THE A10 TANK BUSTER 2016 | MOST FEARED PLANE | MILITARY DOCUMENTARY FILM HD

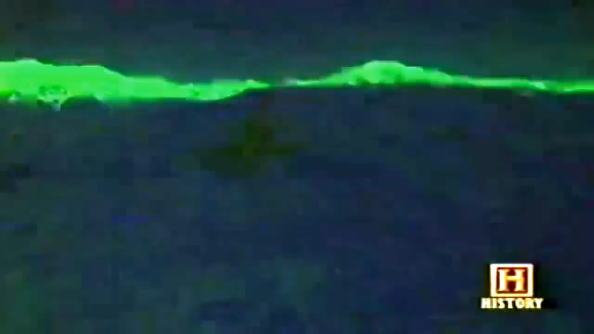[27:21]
So it was really difficult to use the NVGs, there was no moon illumination, and we're in this very harsh terrain that I've never seen before.